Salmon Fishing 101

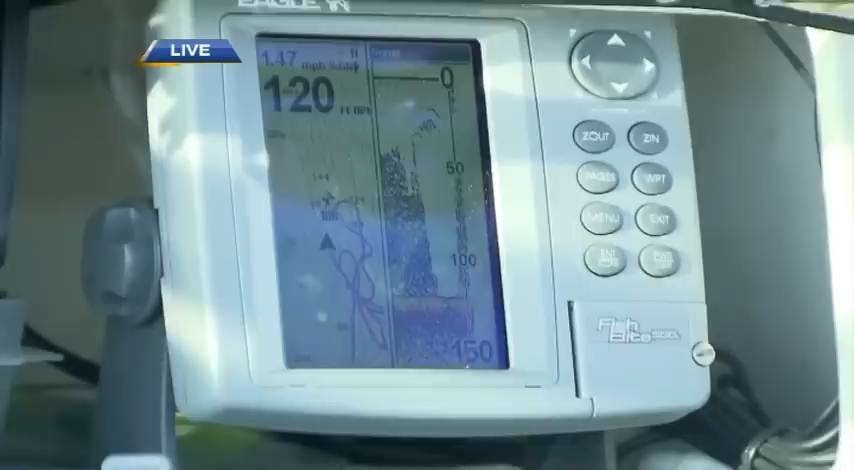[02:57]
Probably a couple thousand fish underneath us. Just right under our boat right now. Right underneath us right now. So if we're not catching anything this morning, we're not catching anything any time. Yeah, that's right.